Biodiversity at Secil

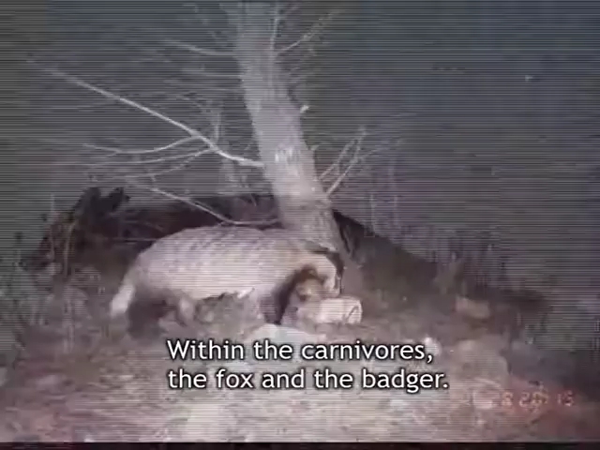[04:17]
Dentro dos carnívoros, a raposa, o texugo, dentro dos micromamíferos,